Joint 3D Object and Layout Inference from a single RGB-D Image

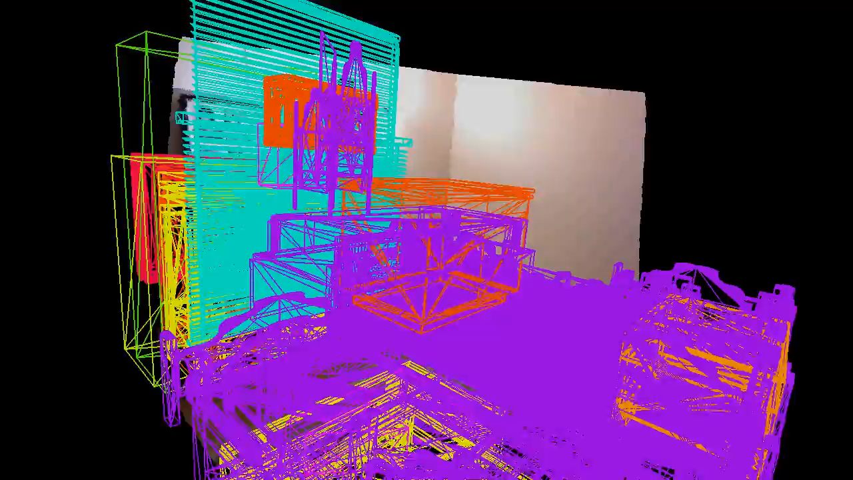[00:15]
which we then solve using belief propagation. In the following, we illustrate the evolution of the max marginals over time. The left figure shows all explained superpixels in red. On the right side, we show the corresponding 3D reconstruction.
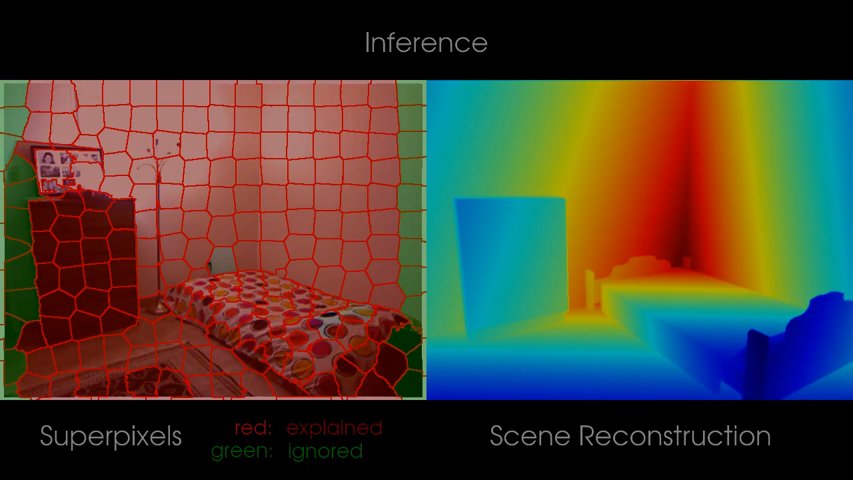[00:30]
Following Ockham's razor, our model tries to explain as many superpixels as possible, with a small set of geometrically feasible object and layout proposals.
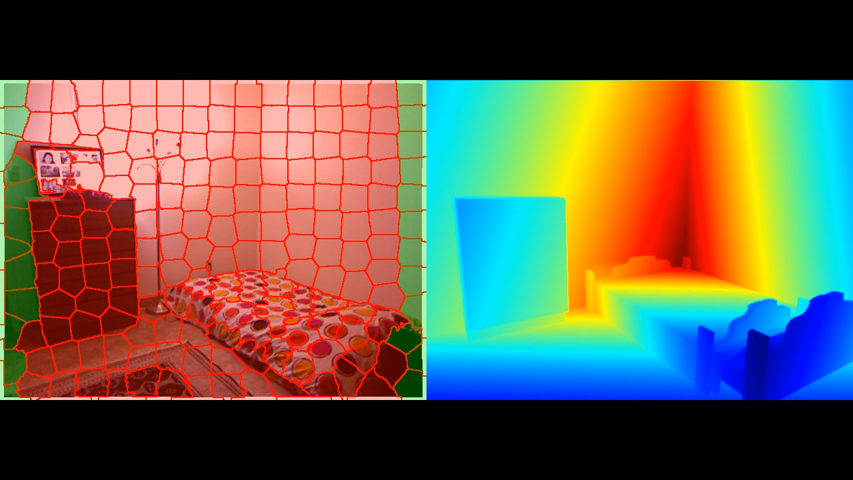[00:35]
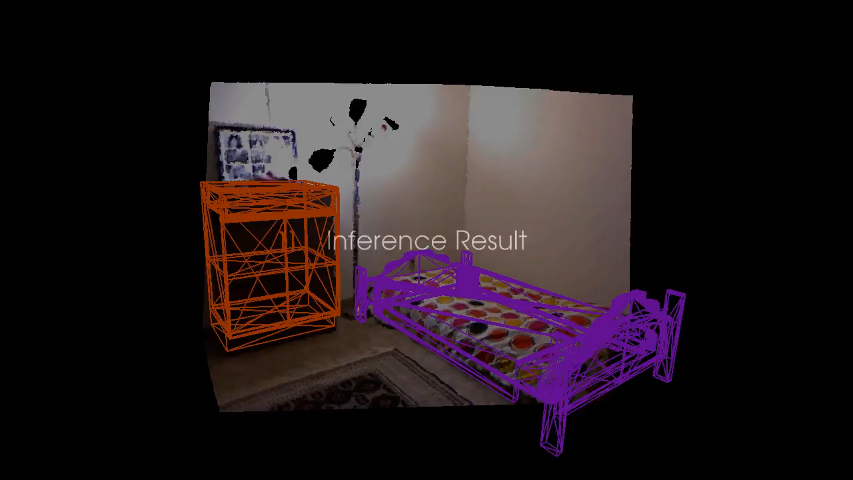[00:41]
We visualize the reconstruction of the scene from novel viewpoints, using the inferred 3D CAD models.
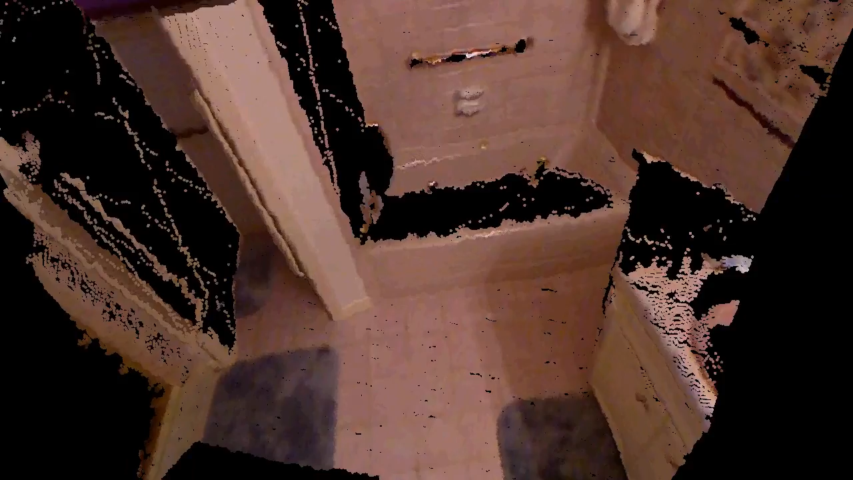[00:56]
Despite the large degree of self-occlusions for the bathtub, and the limited visibility of the cabinet, our model infers both objects correctly.